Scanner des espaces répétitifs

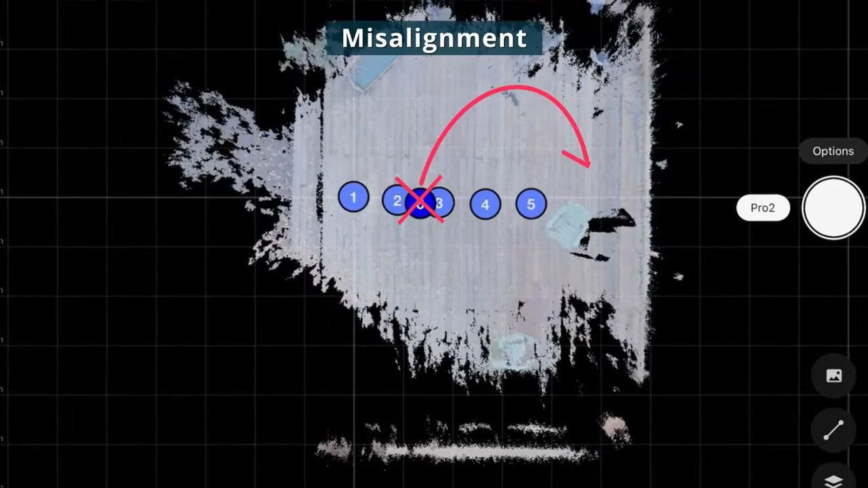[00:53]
Capture pourrait donc placer un second scan à la même position que le premier bien que vous ayez déplacé la caméra vers un nouvel emplacement.
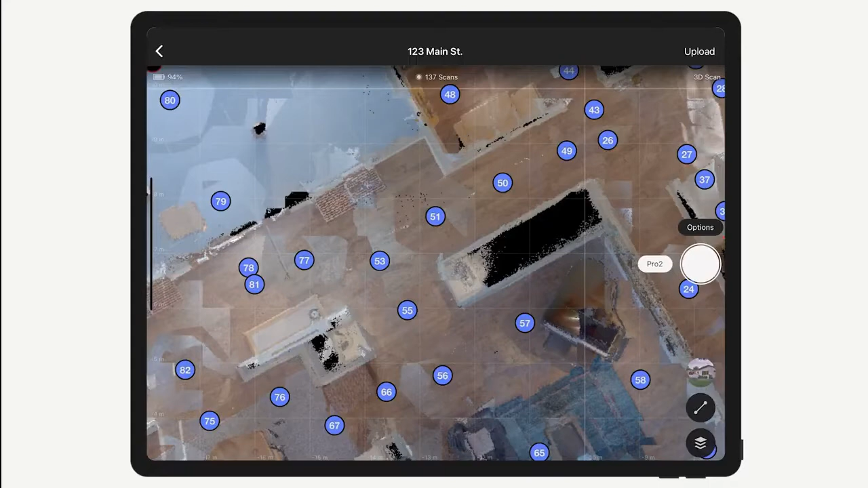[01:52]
Vous devrez aussi activer la fonction Alignement assisté dans le logiciel Capture.